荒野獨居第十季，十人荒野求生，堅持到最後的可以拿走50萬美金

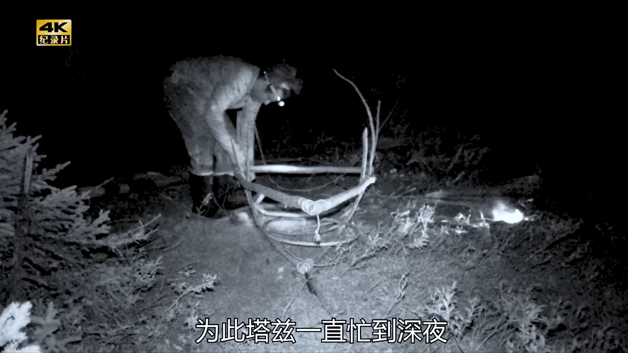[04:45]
此塔兹一直忙到深夜独木舟的框架裁锯雏形
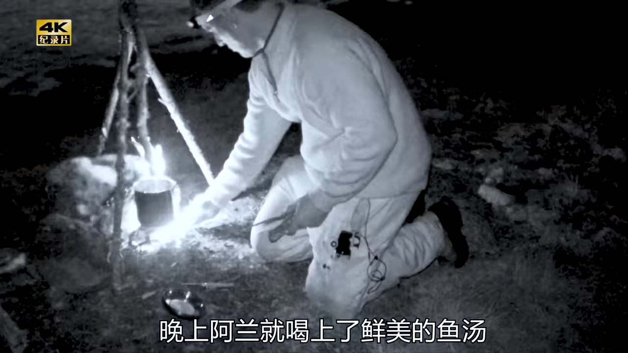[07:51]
晚上阿兰就喝上了鲜美的鱼汤为
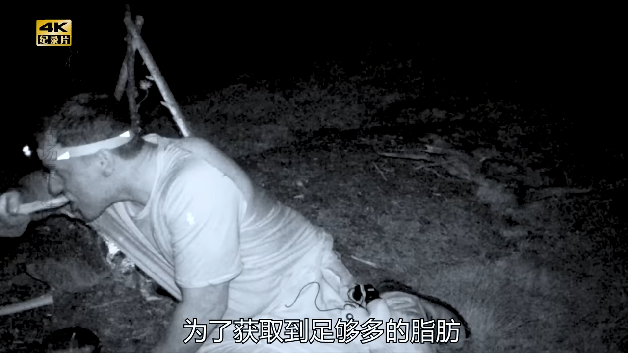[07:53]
了获取到足够多的脂肪他把鱼皮和鱼籽都吃了个干净只是这味道有点不尽人意塔兹在手航成功后
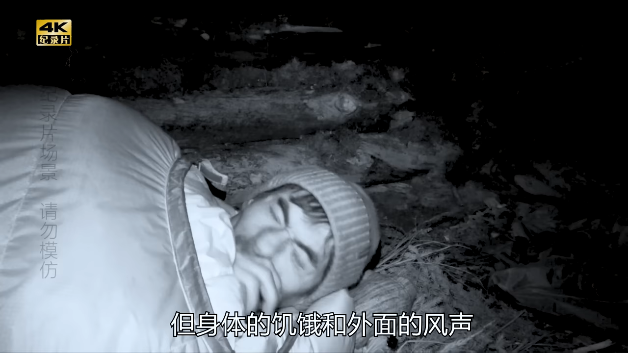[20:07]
但身体的饥饿和外面的风声让他一直无法入眠第二天他起了个大噪去钓鱼尝试了好久还是一无所获
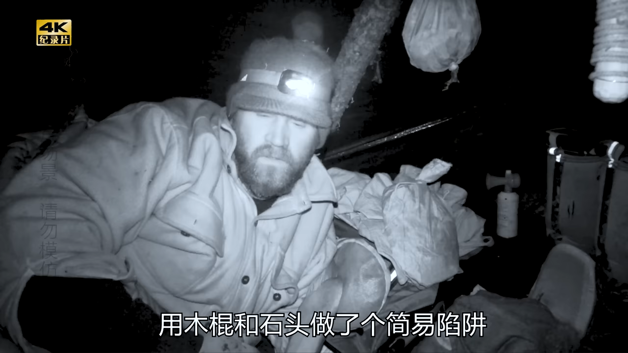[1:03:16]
希望能抓几只老鼠来恢复体力另一边阿兰正在吐槽无良商家
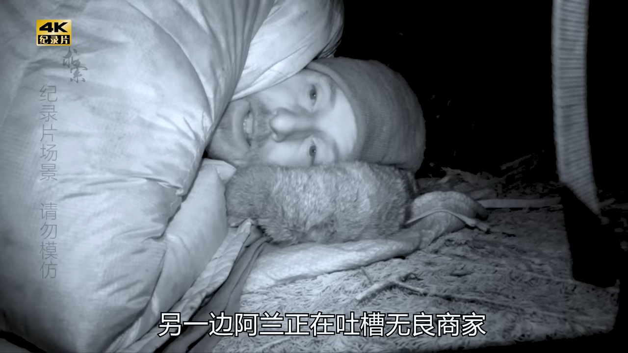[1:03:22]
自己那抵御零下40度的睡袋根本达不到应有的温度昨夜差点把他冻死不过好消息是吃过带有病毒的鱼
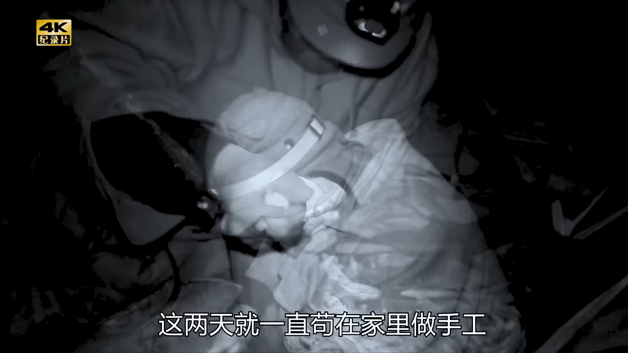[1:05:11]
就一直狗在家里做手工直到饿得前胸贴后背才出门打起了驯鹿苔蟹的主意
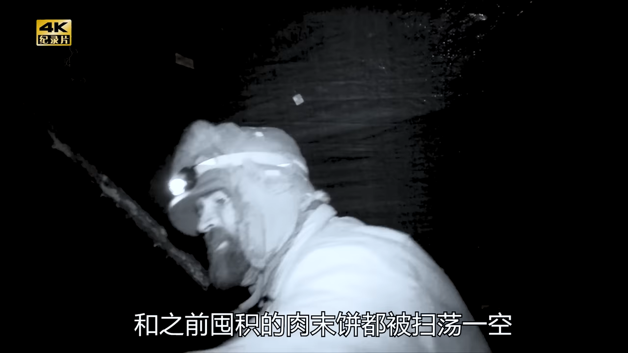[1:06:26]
和之前囤积的肉末饼都被扫当一空如果没猜错的话应该就是刚才那只雕杆的气得米奇口吐芬芳咬着后
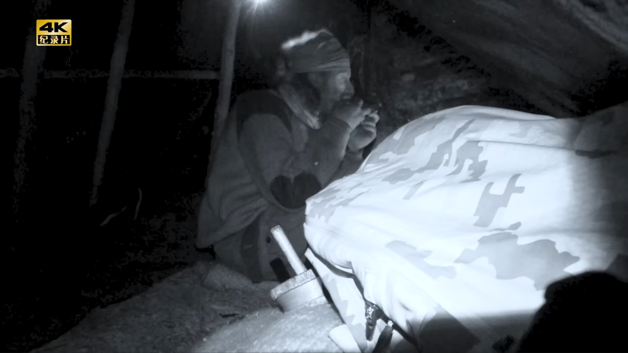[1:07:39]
着烤鱼唱起了歌那嘚瑟劲儿连老天都看不下去一生气就把庇护所给他点了好
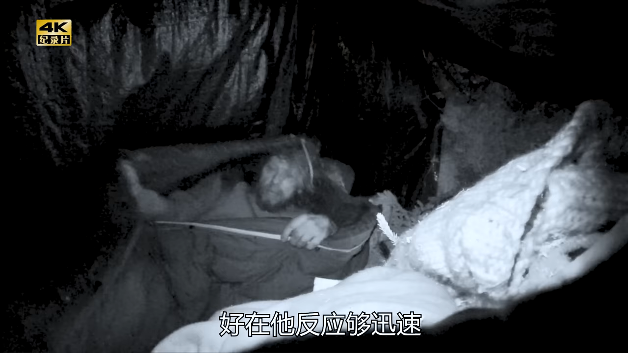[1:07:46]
在他反应够迅速赶紧爬起来进行抢救用一锅水避免了悲剧发生返
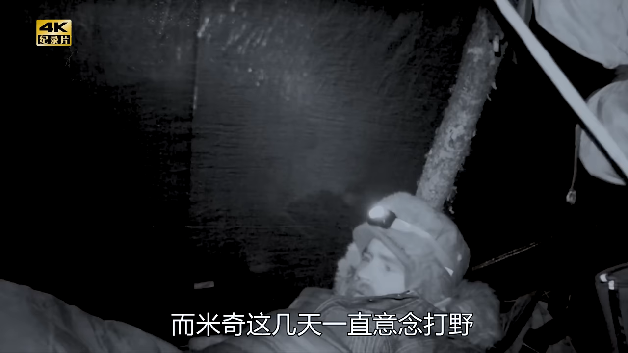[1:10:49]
米奇这几天一直意念打野压根就没有走出过营地无
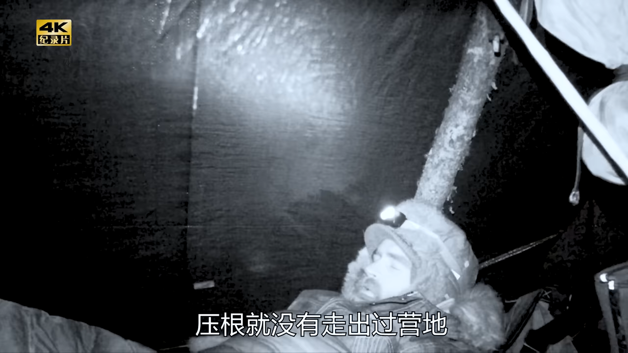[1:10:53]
聊就在地上画圈圈诅咒其他选手退赛就在这时突然传来了滴滴滴的声音原